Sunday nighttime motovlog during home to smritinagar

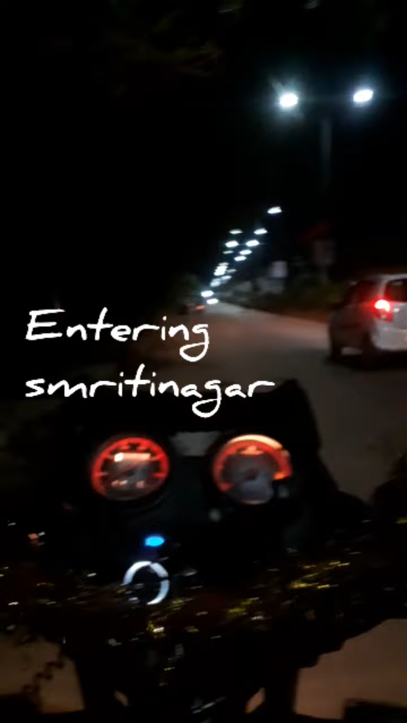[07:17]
हम करते हैं नहीं लोग यहां से परफा नहीं हम से कंटिनुब करते हैं अभी हम मुटिनेगर मॉडल टाउन रोग में है
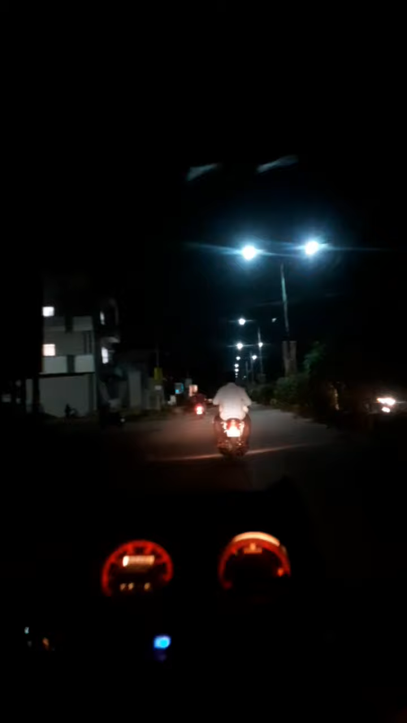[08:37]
ग्राइंड इस्टन रोड ले जाता है तो हम भी होडा आए ले और एक और शॉक अबिसों एक सिगेश्व के सकता नर्सिंगह ठोड वाह तो हमोही नर्सिंग नेर्सिंगहों में नर्सिंग आपकी ही
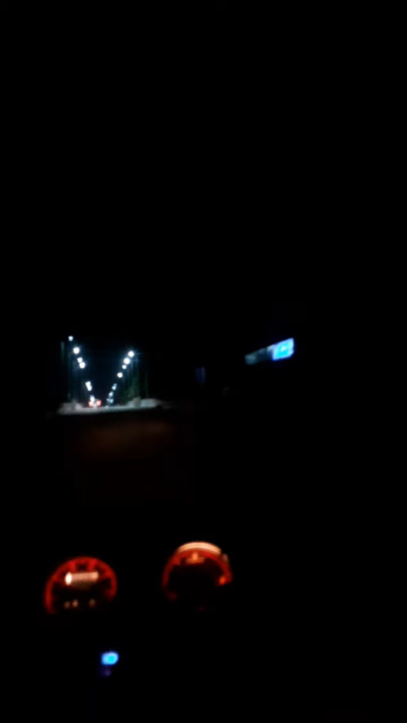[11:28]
इस तरह वाले पोजिशन में जादा जरूरी है यहां लाइट आफ तरके रखी गई है और उस तरफ ठोड़ा वह जरुत है पर वहां ज्यादा राज़ती यह वेलवे ट्रैक उस तरह को
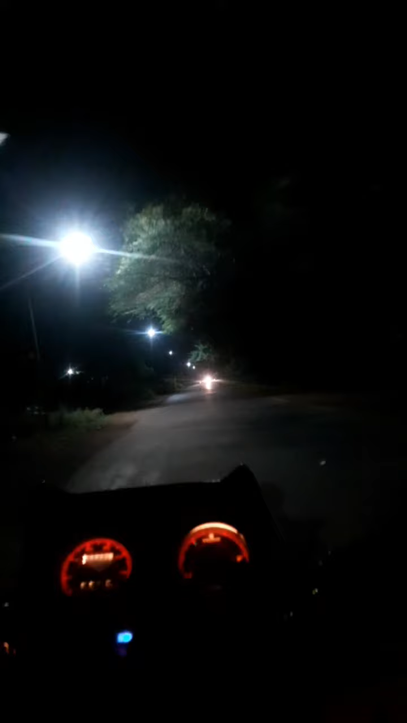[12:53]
भ और अपने नीच सेर को बचा वस हम यहीं बोल सकते हैं तो दोस्तों अभी हम सेक्टर 7 और 8 के एविनीव शड़क से जा रहे हैं